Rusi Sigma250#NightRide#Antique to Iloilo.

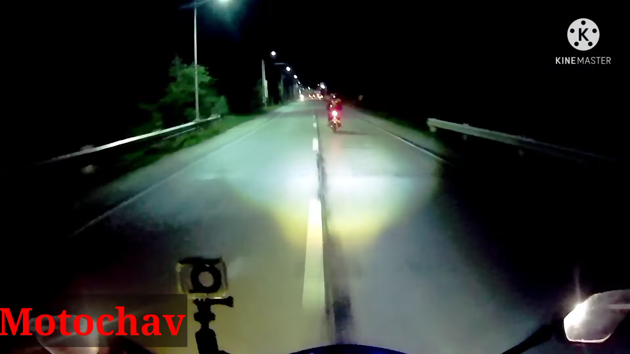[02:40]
Ito kami mga tol sa sa tinatawag na Antique Twisted Road. Wow! Grabe. Grabe ang sira ng mga daan. Daming sirang daan, mga tol. Daming lubak. Oh no! Ito, mas okay, simentado. Pagdating doon mamaya sa dulo yun, problema na naman natin.
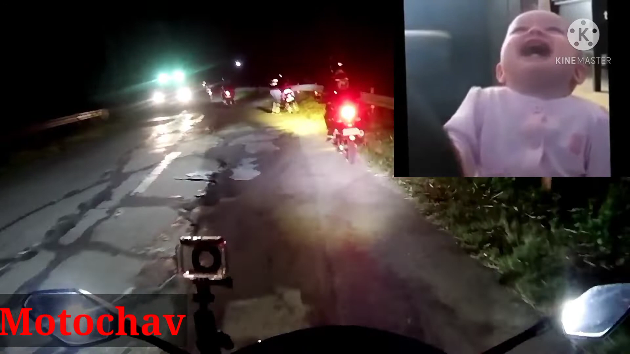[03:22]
Dilim ng visor ko. Daming likabok. What? Open visor tayo, mga tol.
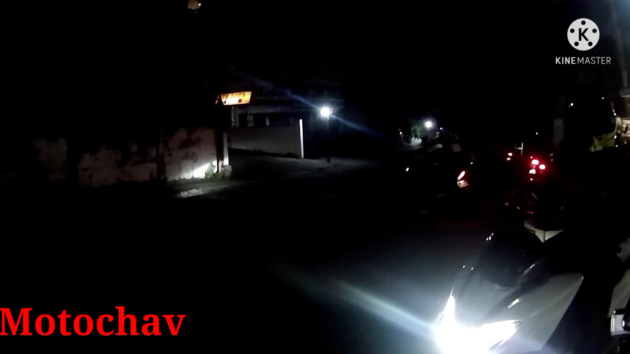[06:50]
Take off ulit kami. Papuntang Iloilo City. Let's go! Liwanag. Ito yung ano, bayan ng Miyagao, Iloilo. Liwanag.
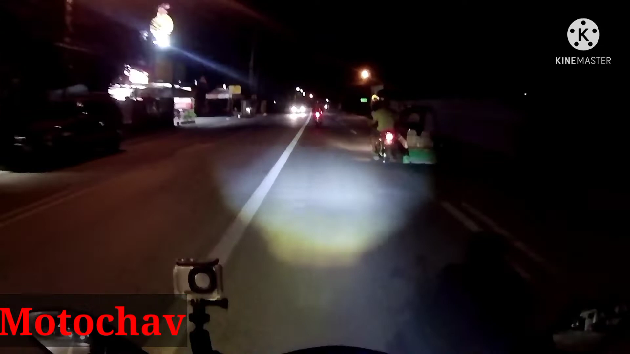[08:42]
Makita yung ano itsura ng Iloilo kasi maggabi tayo no, nag-ride dito. Bukas makikita nyo yan mga tol kasi araw. Ngayong gabi ilaw lang makikita nyo mga tol.